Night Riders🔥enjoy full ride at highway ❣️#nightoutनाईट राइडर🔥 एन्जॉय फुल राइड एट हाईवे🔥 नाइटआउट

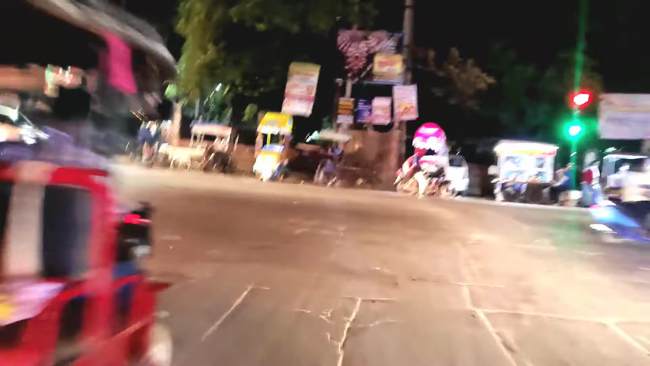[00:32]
सकते हैं तो अब हम चले है बिल्कुल सिद्द्ध और यहां से
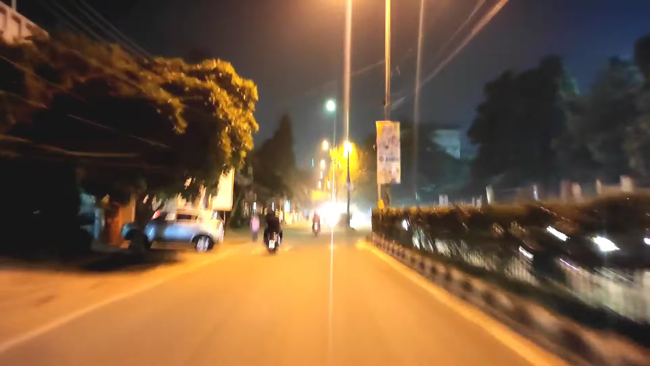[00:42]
लेना है हमको राइट लाइक पॉष्ट लाइट जो हैगी वहां से लेना है राइट जो के निकले का सीध्द्ध जीटी रोड पर और
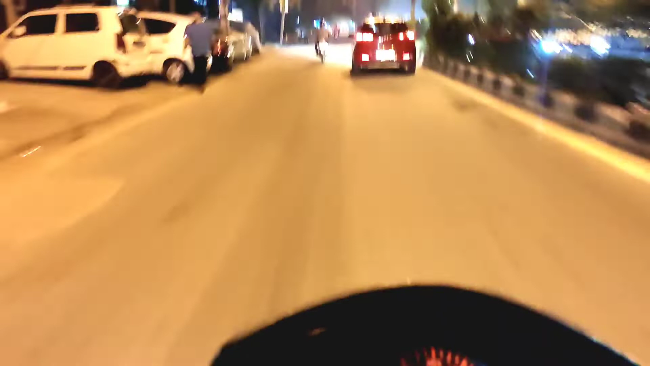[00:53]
गीटी रोड पर ही हमें जाना है अगर कहीं और जाना होता तो हम वहां क्यों जाते भाई को मैंन सेंस तो आ गई है
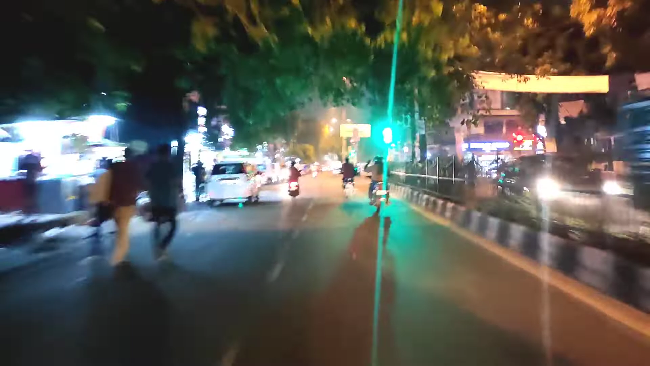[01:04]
यह देट लेगे हम राइट देते हुए हैं विदाउट नहीं इंडिकेटर देते हुए वह लिए इस अभी हम चलेंगे बिल्कुल शिद्धा तो यहां पर मैं एक
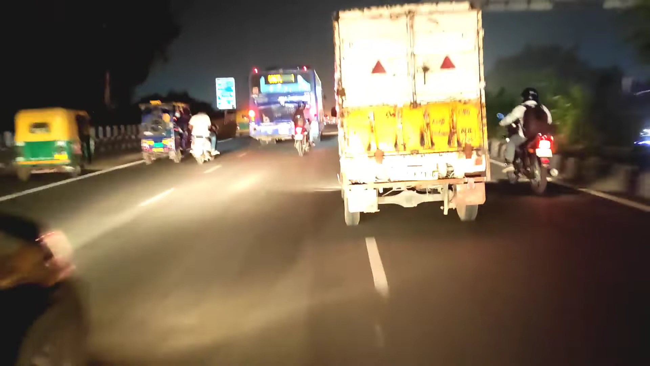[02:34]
थोड़ा सा आगे जाएंगे देन आपको दिखेगा यहां तो टूवे कर टूवे हैं जहां
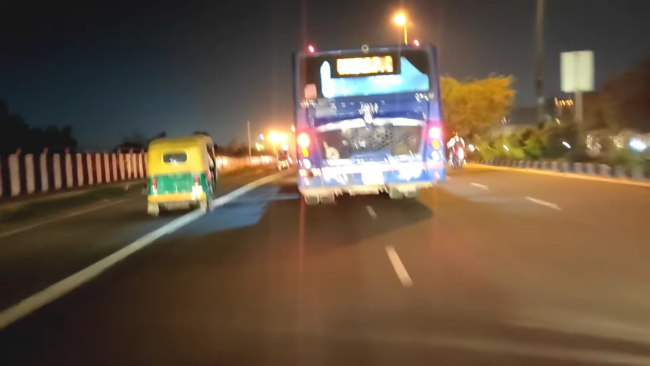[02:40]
से हम लाफ साइट से नीचे की तरफ से रास्ता जाता है अपको भी नहीं दिखेगा क्योंकि बसे चल �
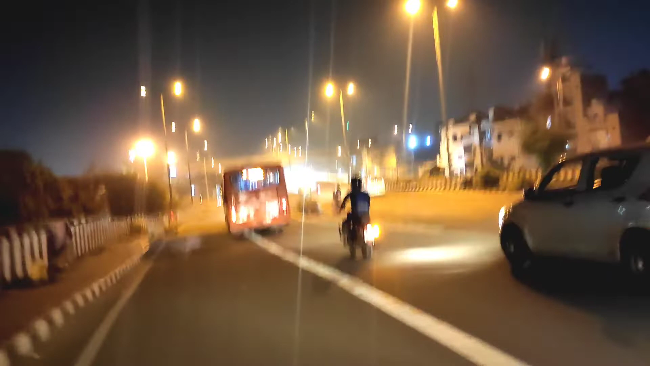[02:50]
सब्सक्राइब तो यहां से ले लिया
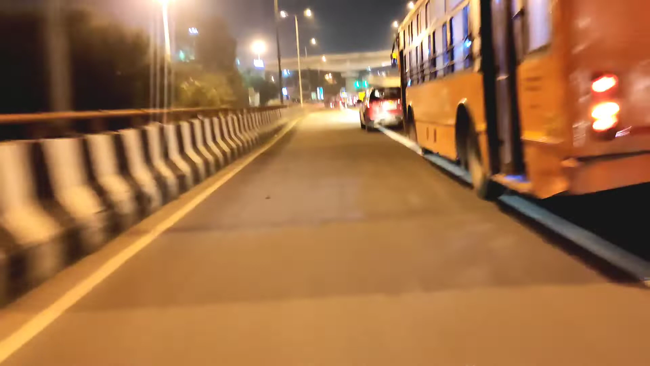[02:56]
है और फिर अब हम रैड लाइट से लेंगे राइट यह जाएगा मॉडल
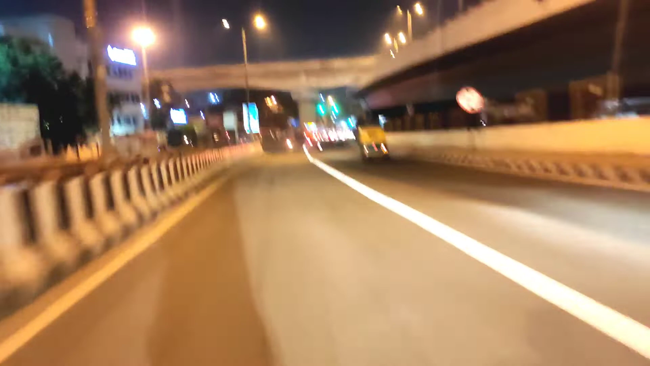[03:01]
टाउन से हो तो वे जीट भी निगा तो आज मतलब इतना ज्यादा मैं लेट हो गया हूं इस बेसे रोड तो खाली खाली है परना यहां पर भी काफी ट्राफि
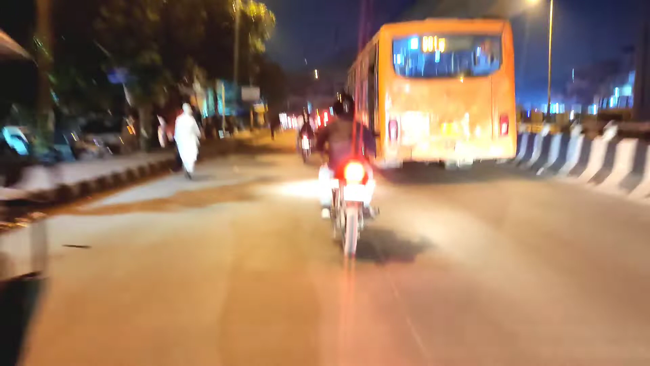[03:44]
आजासा नहीं हुआ अभी को सब बंद हो चुका है पुरा अजातकूर बंद हो चुका है जैसे आप देख सकते हैं और यह अंधेरा भी हो रखा है यहां पर हम
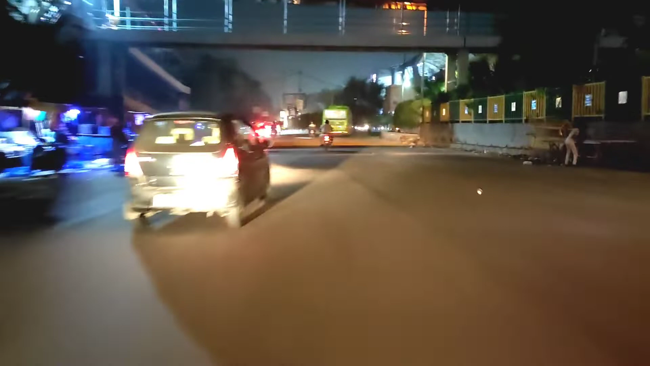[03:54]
अंधेरे में चलते हुए क्या सकते हैं आपने आपको नाइट राइडर इतना बड� सब्सक्राइब
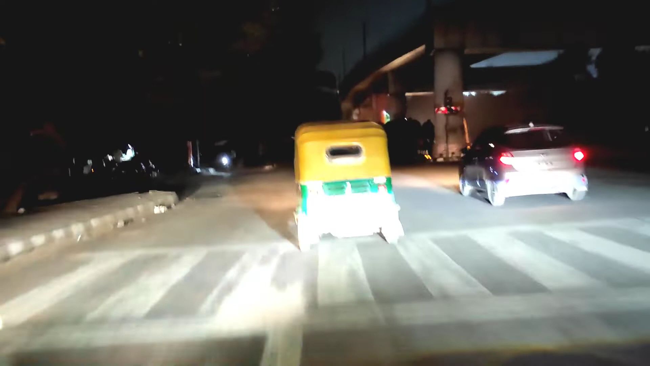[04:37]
सब्सक्राइब करते हैं और यहां पर लाइट वगरा सब बंद है और यह क्या वोलू इनको मैं यह महाप्रूश है जो की गाली को लेफ्ट अन मोल रहे थे बट इन्होंने कोई इंडिकेटर नहीं दिया हुआ था अब क्या कर सकते हैं इनका कुछ नहीं कर सकते भाई हमें
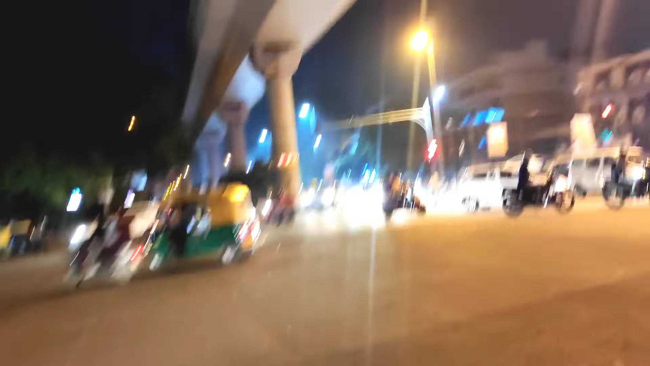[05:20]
विकास अभी टाइम बहुत बाकि है जैसा कि आप लोग देख रहे हैं उसमें अभी 41 40 seconds हैं
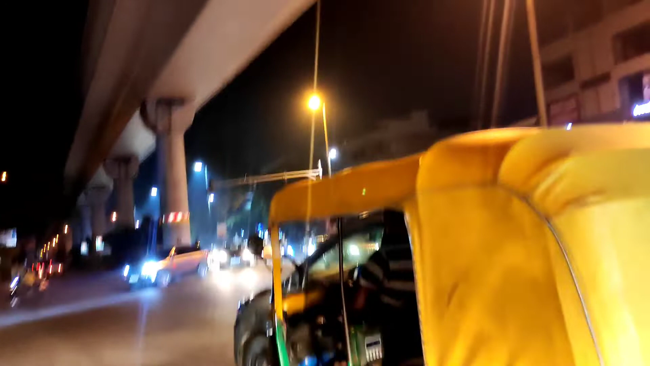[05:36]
कि लाइट हो चुके ग्रीन और हम भी ग्रीन के सिंगनल के साथ ही आगे बढ़ चुके हैं और रोड़ों पे शनाटा चाहे हुआ है यहां पर कोई भी नहीं थिख रहा है है अब्सक्राइब कोई भी नहीं है यहार बलब एक आदा तो होगी होगा बैसली यहार रिंग रो�
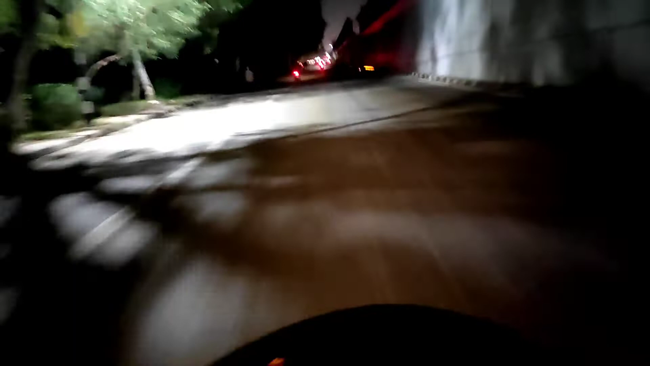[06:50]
� यहां पर बिल्कुल भी लाइट नहीं है और एक भी खंबानी है जैसे कि आप देख रहो अगर मैं अपनी काली की लाइट बंद बंद बिल्कुल अंधिरा हो जाता है यहां पर मैंने ऑन कर दिये लाइट और इसी की साथ चल दिये हैं जी टी विनगर और फाइनली
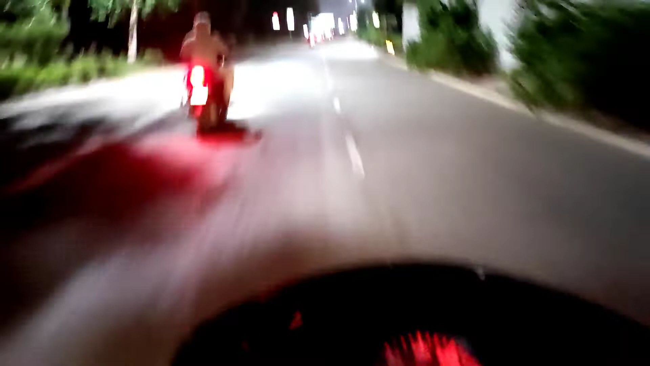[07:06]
जो कि य अब है यहां से लिना है लैफ अब यहां से हम लेंगे गाइस लैफ और यह लड़ डाइट ग्रीन में कनवर्ट हो चुकिये गाइस जैसा कि आप दिख रहा हो यहां पर हमको मिल चुकी है ग्रीन
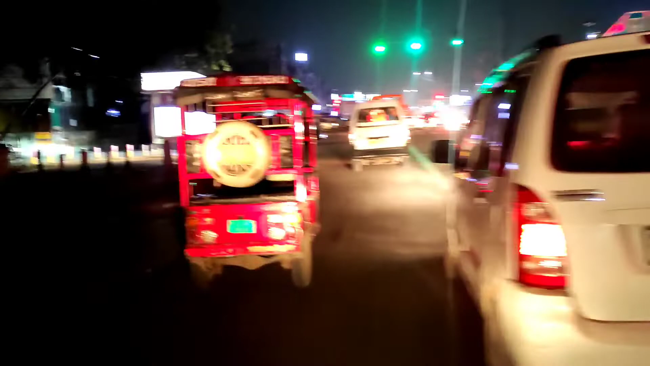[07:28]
और इसी के साथ हम लेंगे लैफ्ट आन